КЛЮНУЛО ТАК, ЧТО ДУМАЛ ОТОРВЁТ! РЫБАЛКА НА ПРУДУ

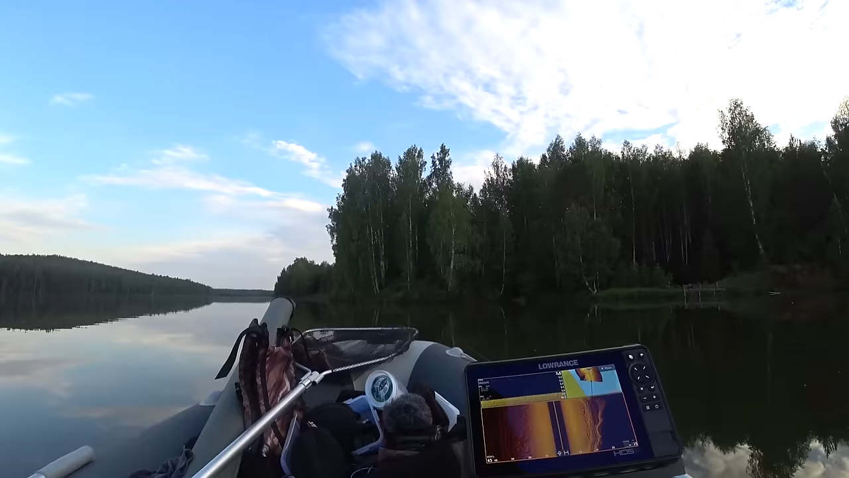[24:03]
Вот здесь окунек выходил сейчас. Попробую постоять тихонечко, подождать. Может, опять выйдет.
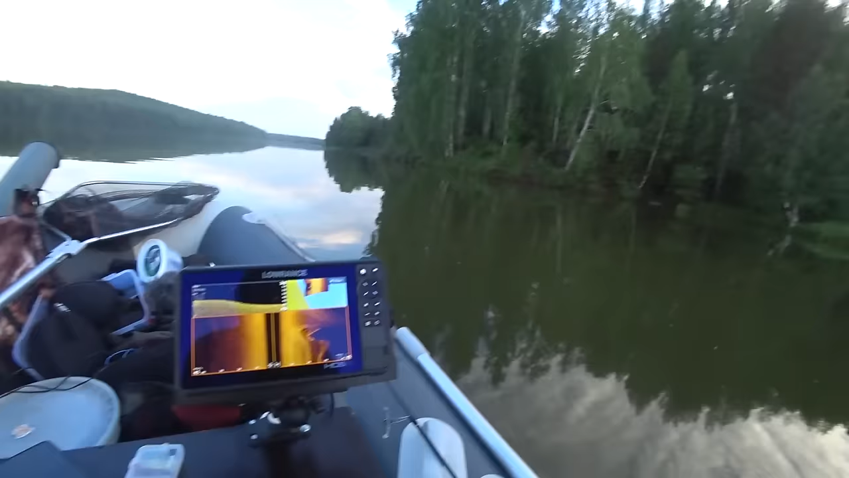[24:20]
Вон он, с самого берега там.
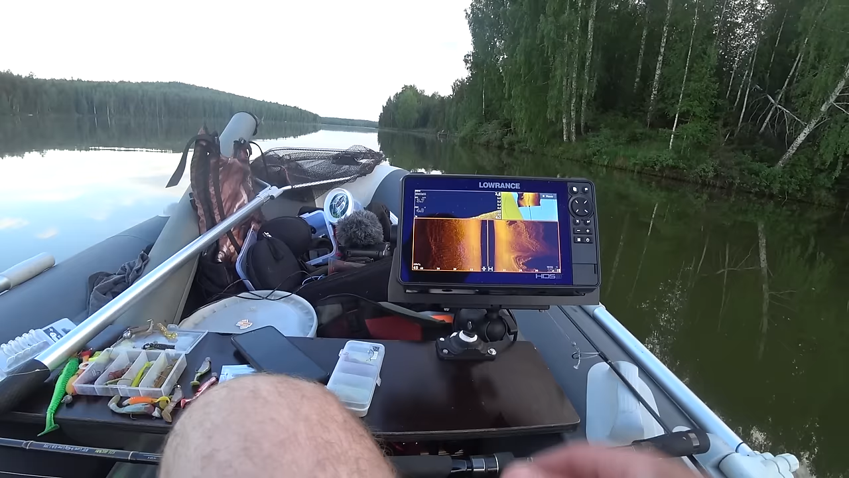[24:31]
Да, в эхолот, кстати, видно, рыбки крупные у берега.
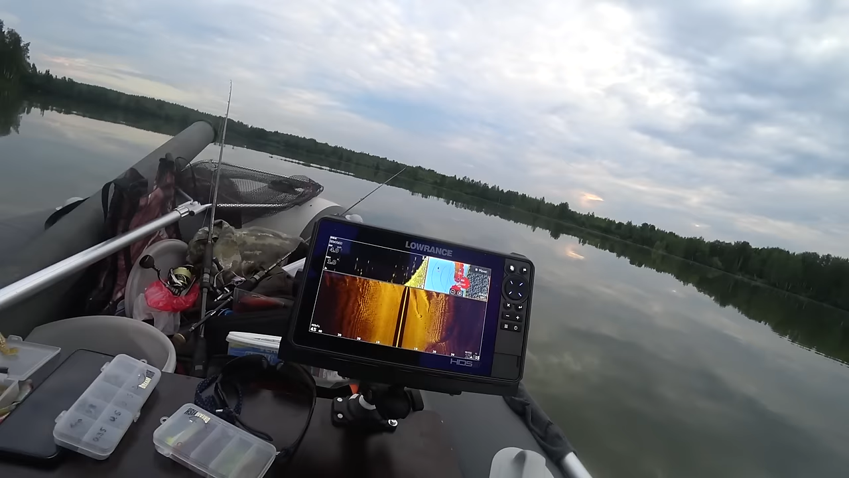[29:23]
Как раз бугорок. Вот. Рыбы, море, к ней накиданы. Тьма тьмущая. Щука большая.